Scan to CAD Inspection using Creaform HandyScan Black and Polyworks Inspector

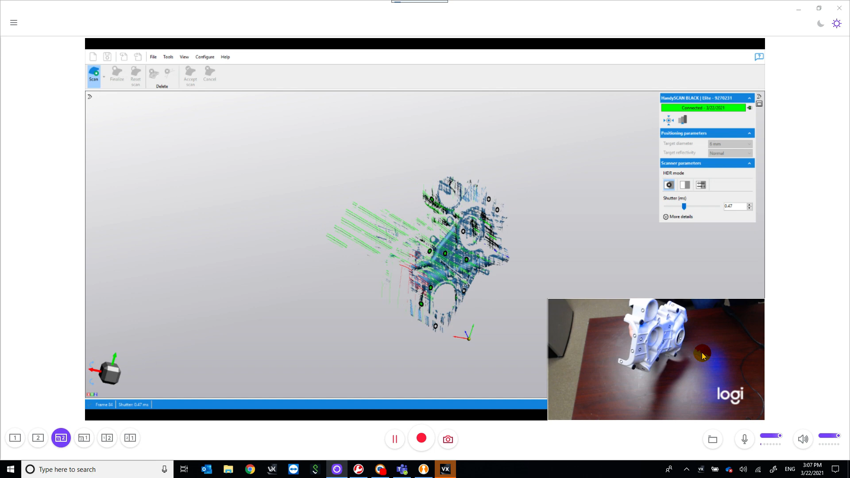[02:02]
So today I'm using the HandyScan black and it does need some little target stickers that you see on the part.
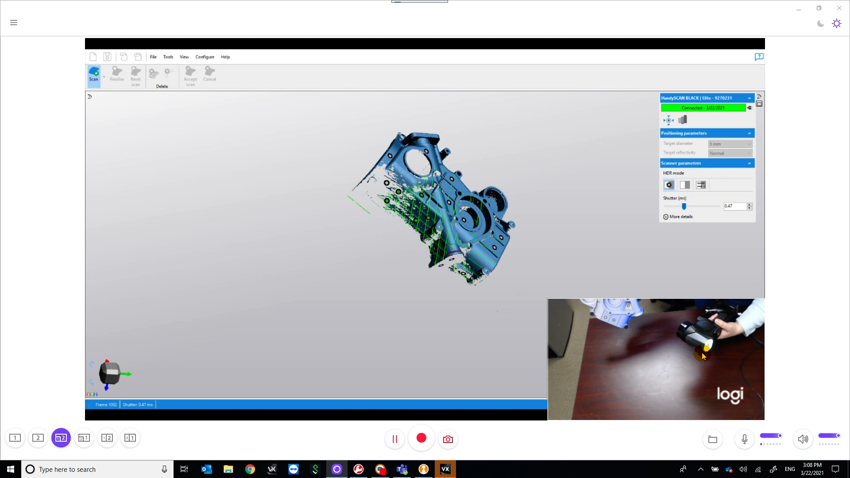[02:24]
Those stickers are how the scanner knows where it is in space.
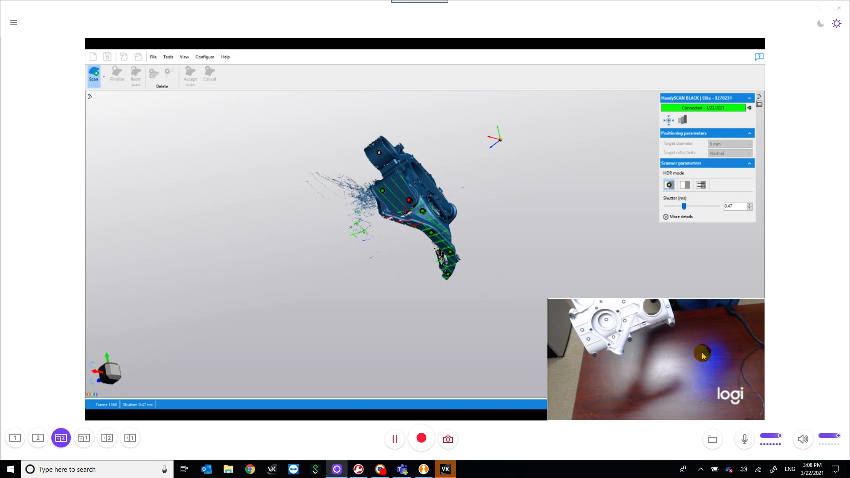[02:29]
Kind of like how the old sailors would use constellations of stars to navigate to know where they were.
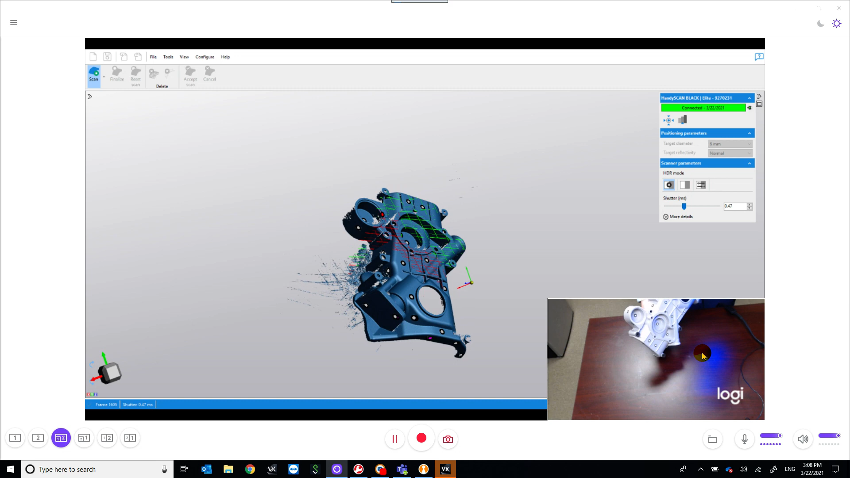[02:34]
That's how the scanner knows where it is. It uses the position of the constellation of targets.
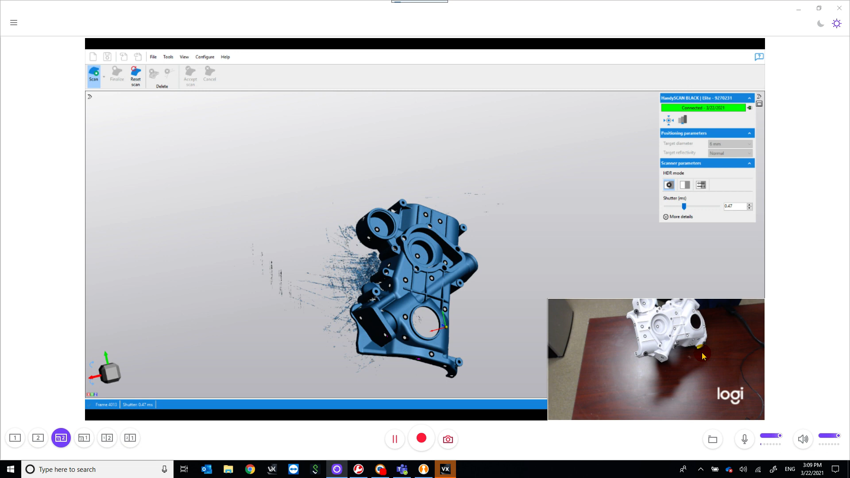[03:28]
So now we have a good camera.
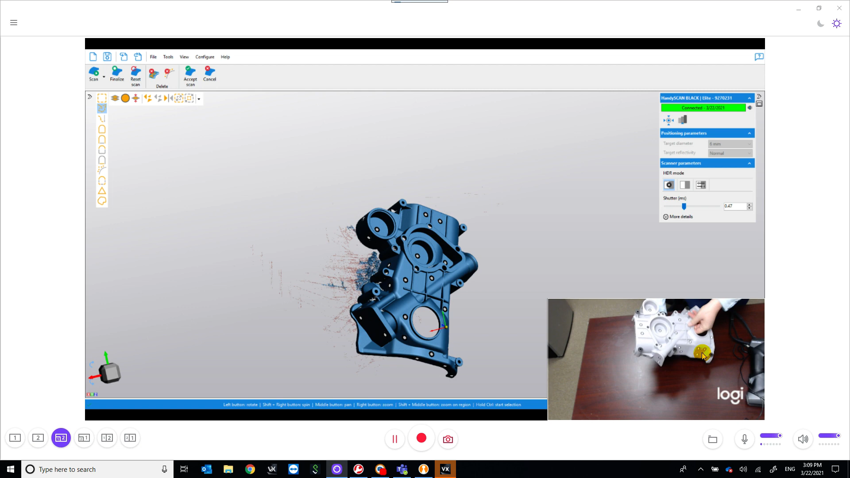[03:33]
So if you don't have to see what we are seeing here in the complete scan of the part. We'll go ahead and we will remove the extra data that we don't need. Down below here you can see where my hand was gripping it, things like that. We'll get rid of that.
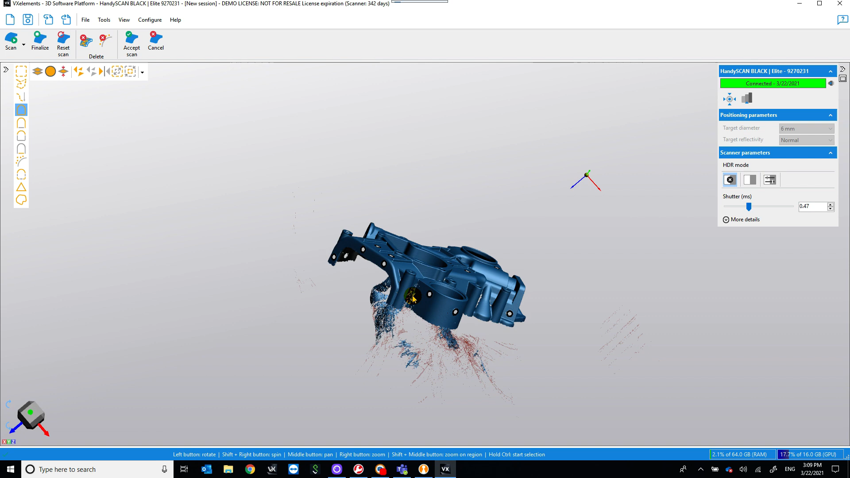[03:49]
So do connect selection, so everything that's contiguous is selected.
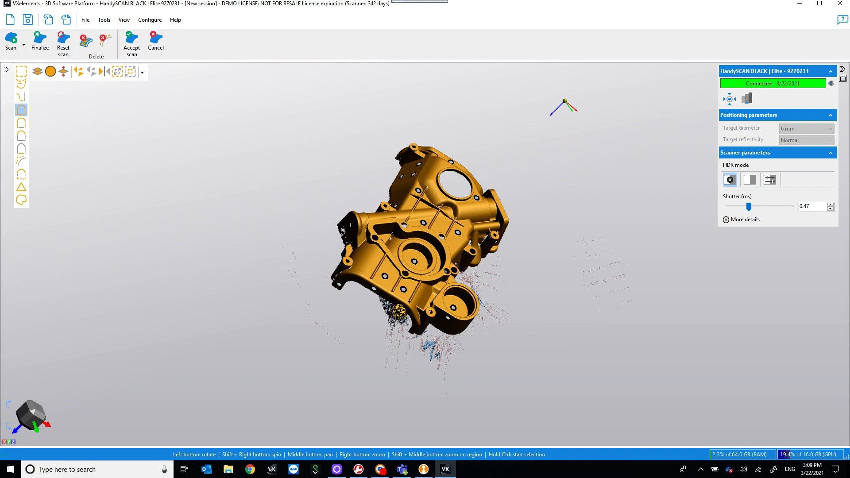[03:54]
I'll invert that selection and delete that other data.
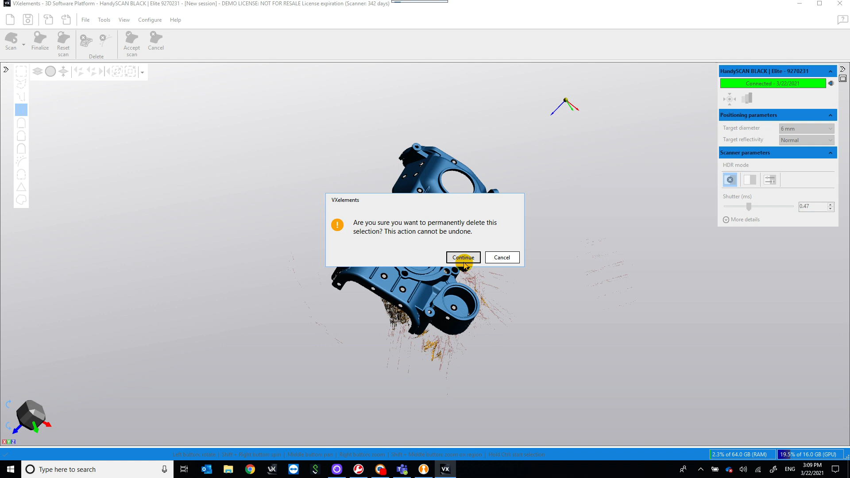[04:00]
We also have some stray data points out here still. We'll use the Delete Isolated Patches button.